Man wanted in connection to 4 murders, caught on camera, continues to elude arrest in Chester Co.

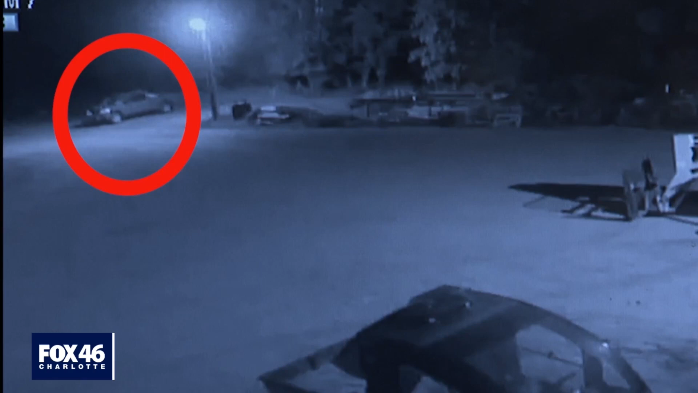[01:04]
Terry can be seen getting into an employee's unlocked car after hours, but he's unsuccessful in starting it up.
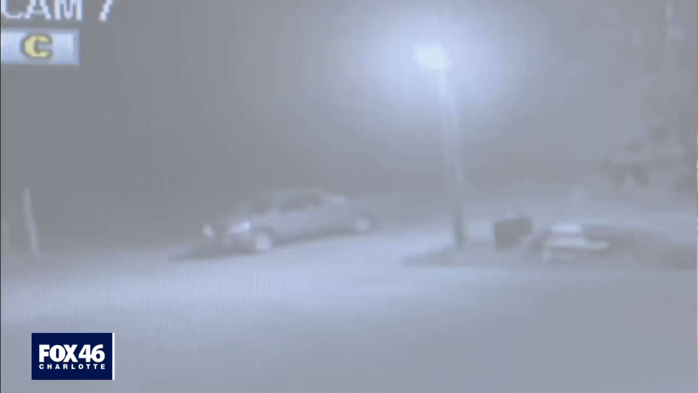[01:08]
So he takes an old work shirt, a loaded gun and a pair of Crocs.
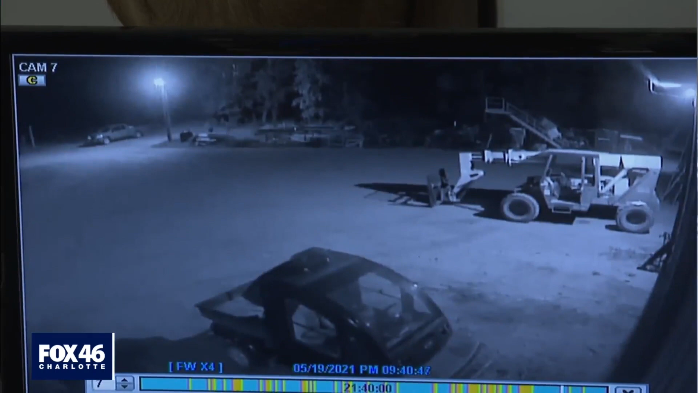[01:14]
Okay, so here he comes and he tries again with another car.